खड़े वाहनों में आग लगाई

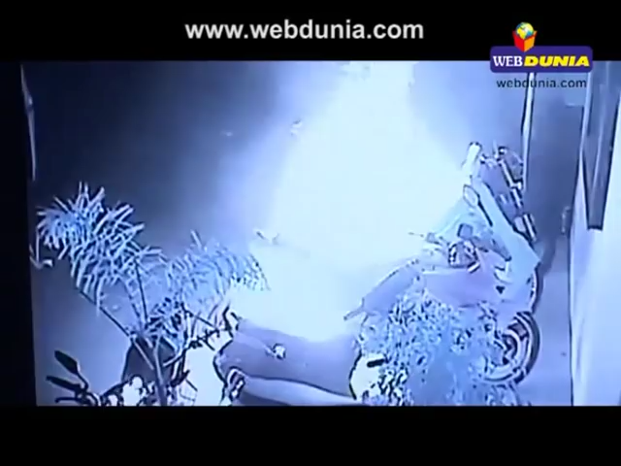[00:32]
मुश्किल से 5 मिनट में तो वो क्या होगा हाँ ये 53 है ना ये देखो 53 पे आग लगा के क्या ऊपर हाँ
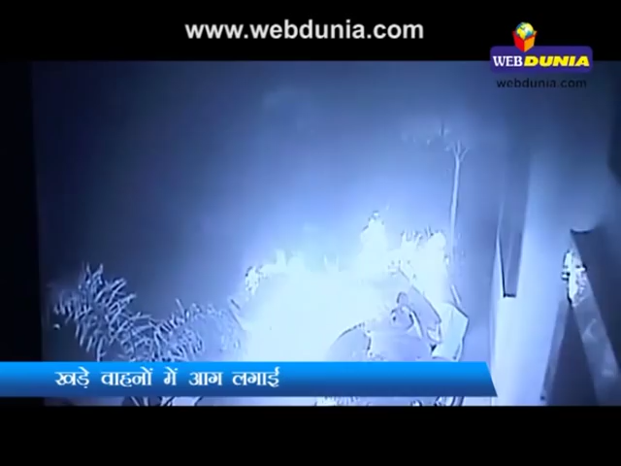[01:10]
देखो 154 पे निकले ये मैं निकला मैं चड्डी में भगा था एकदम ये